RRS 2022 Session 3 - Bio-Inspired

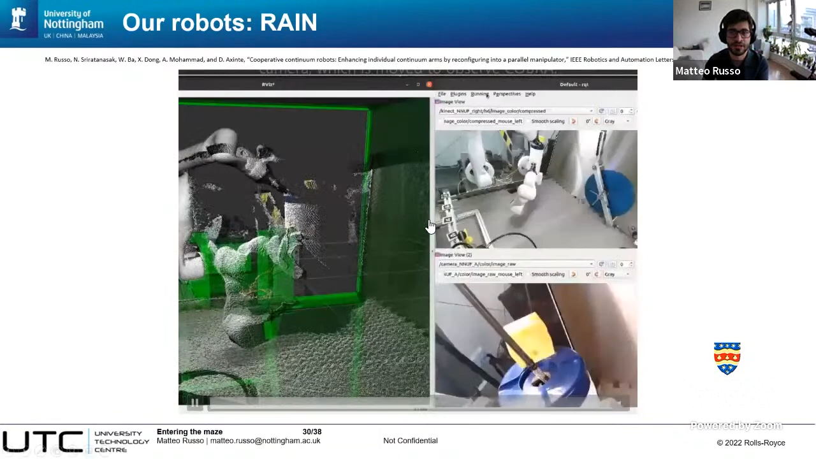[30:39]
You can see it from outside here in the lower right.